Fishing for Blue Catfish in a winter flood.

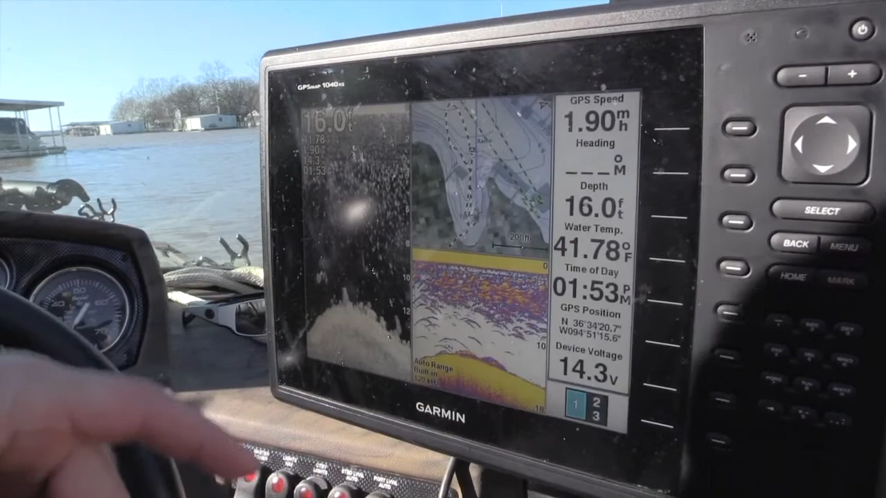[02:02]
On screen: depth 16.0 ft, water 41.78°F, speed 1.90 mph
Here we are on the color sonar, and here we are on the Garmin down view.
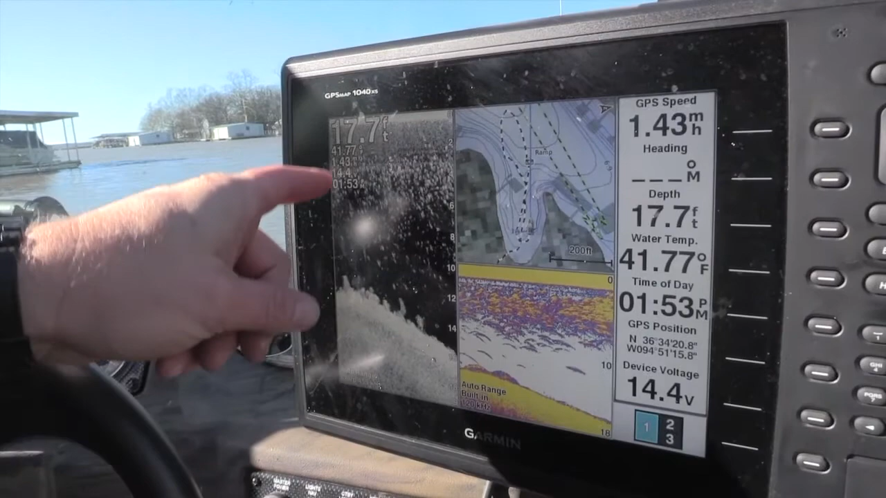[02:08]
On screen: depth 17.7 ft, water 41.77°F
See, when you see these big bright clouds right here, that's where your shad are the thickest, and that's where I'm going to throw the net.
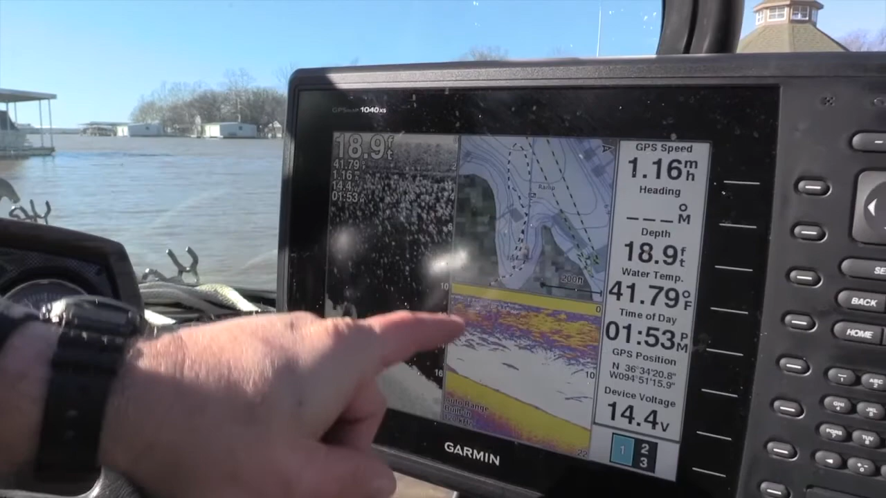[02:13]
On screen: depth 18.9 ft, water 41.79°F
Try to get them right up on top of that.